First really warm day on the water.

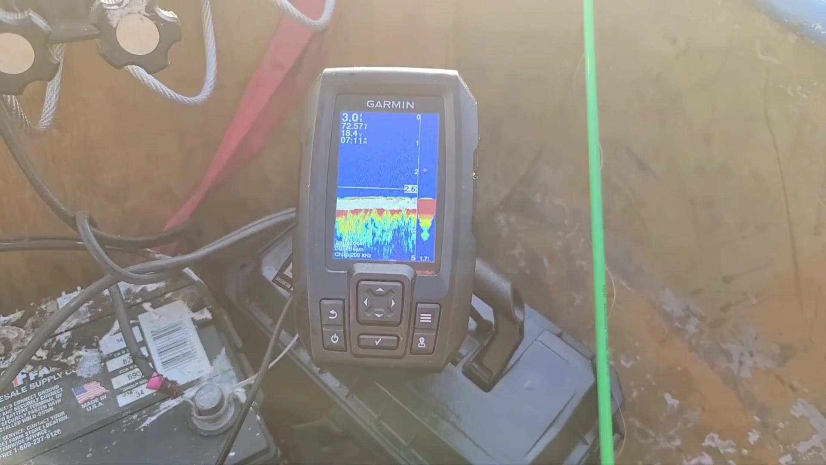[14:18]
This is an older one, but I have it mounted on top of a,
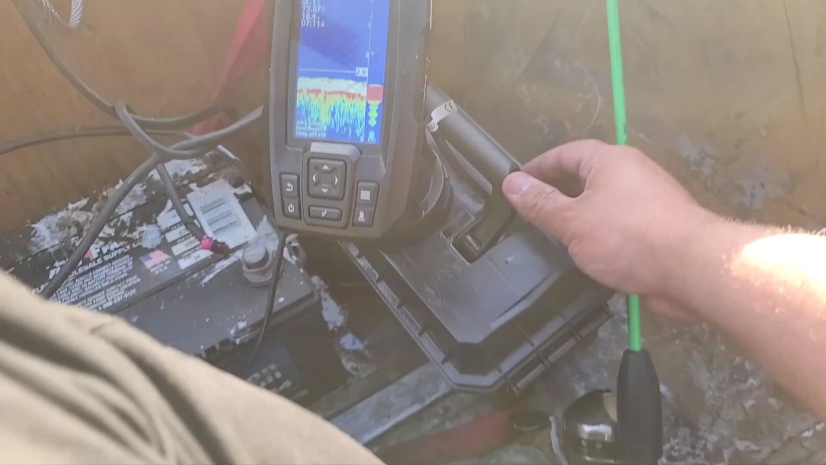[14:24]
um, little ammo can.
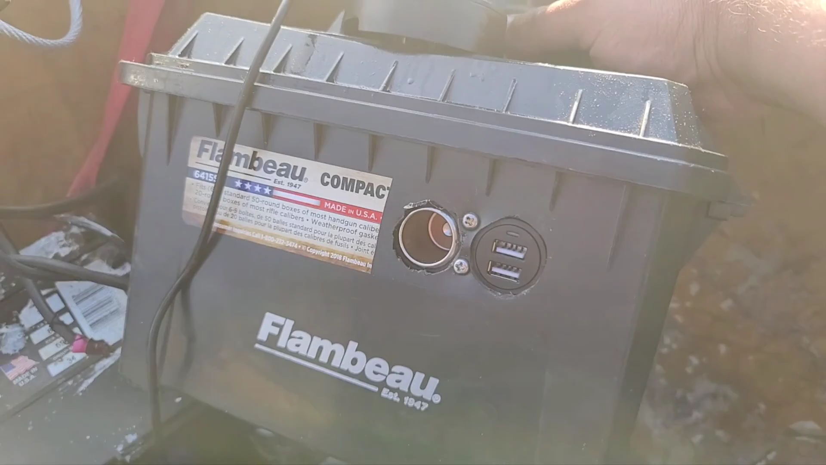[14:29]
And I have a couple of, uh, you know, 12-hole outlets. I have a couple switches that I haven't made holes for yet.
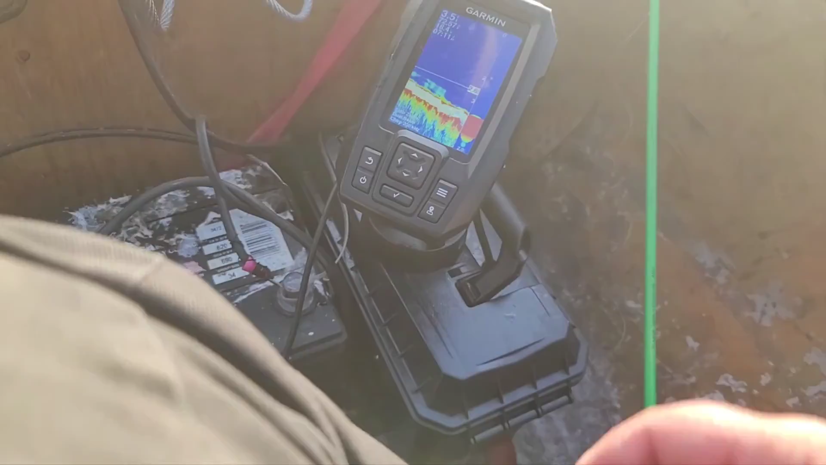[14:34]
And right now that's being run off of a drill battery.
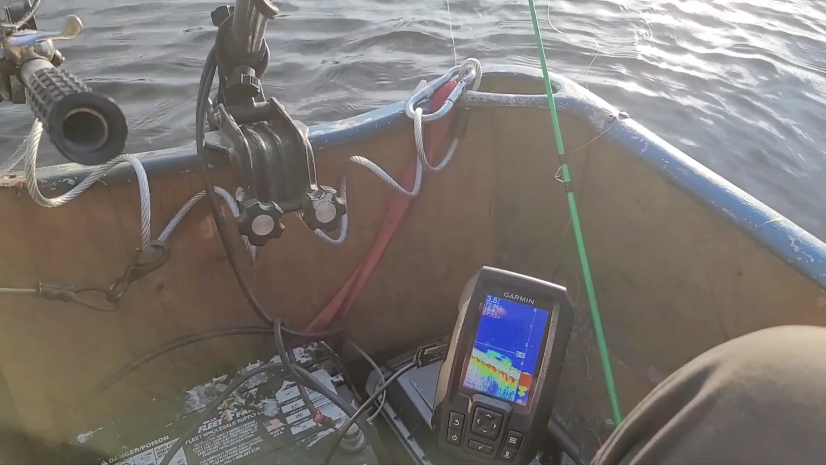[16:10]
that showed up, kind of like that, right there.
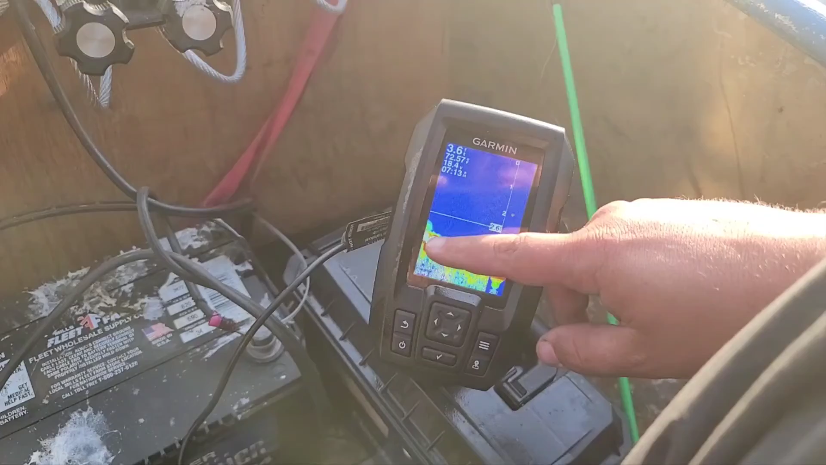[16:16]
and those were, those are bait fish, yeah, just like that right there.
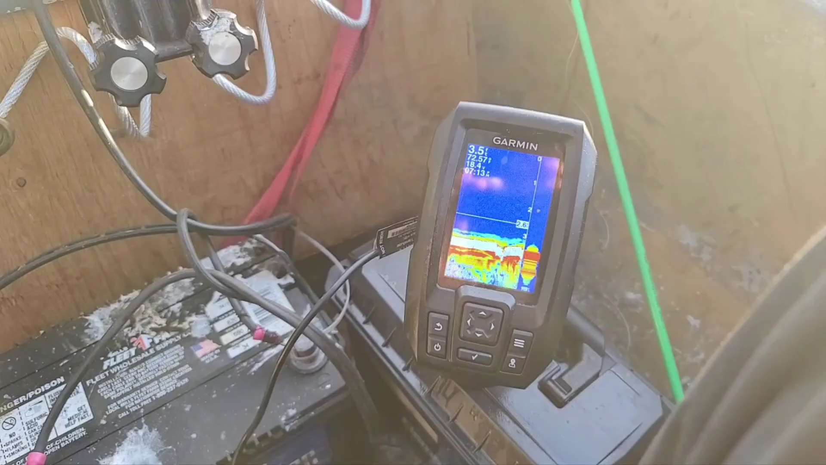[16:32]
Those are small swarms of bait fish swimming around, close to the bottom.
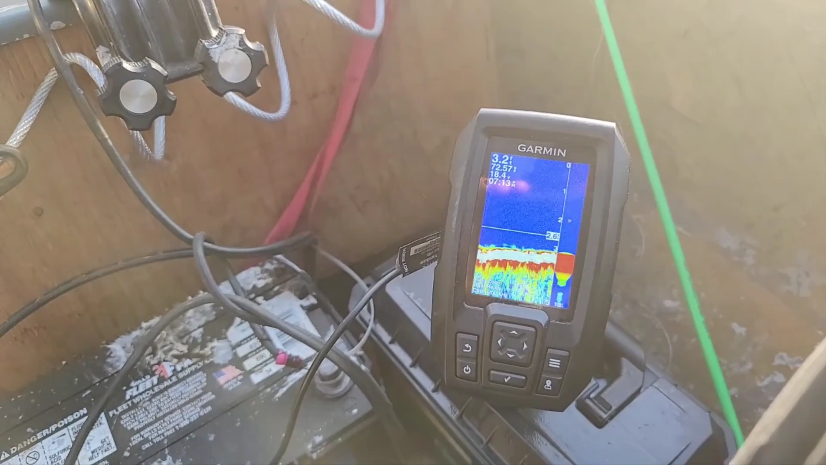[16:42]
But, I also had at around 5 feet and 10 feet deep when I was out in the 14 foot area.
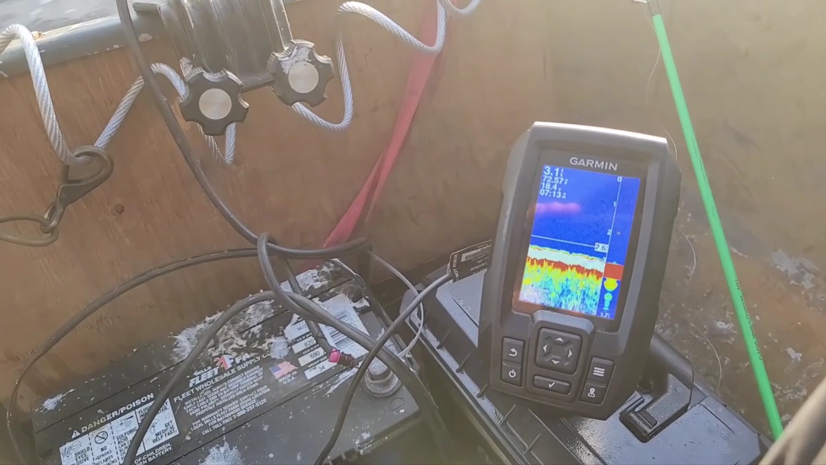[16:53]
And, it gets out to 40 foot deep in a couple spots out here. But, there were some fish
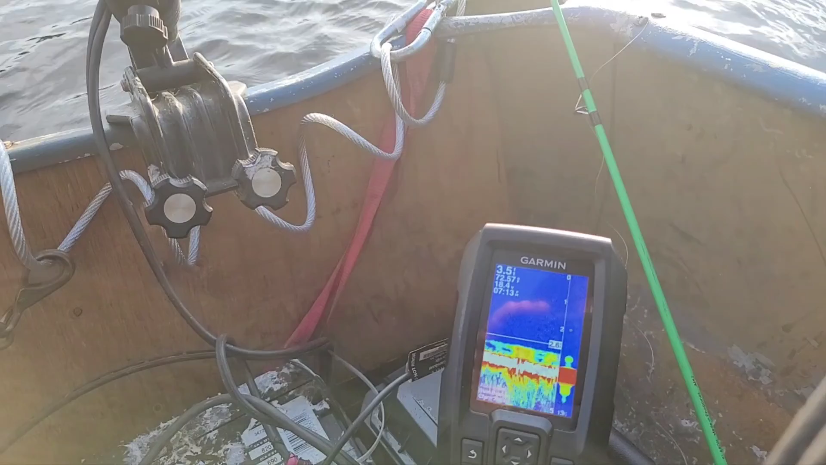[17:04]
swimming around at 5 feet and 9 feet deep that were being marked on my screen here.
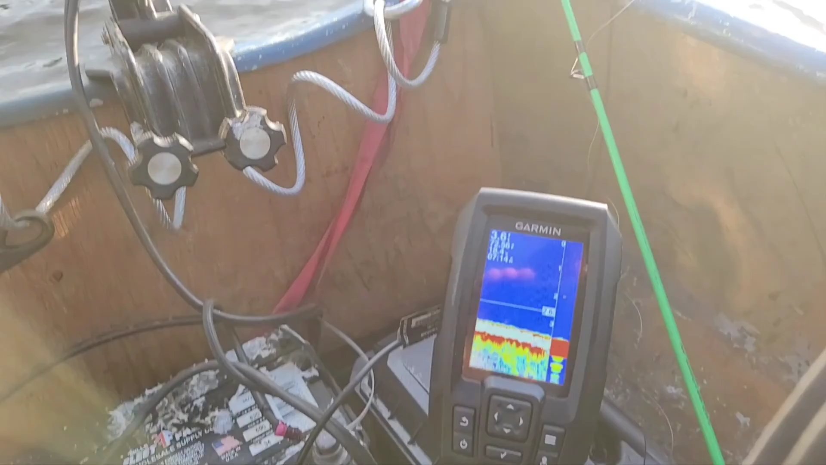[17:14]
I was going to cast out a couple smaller lines and,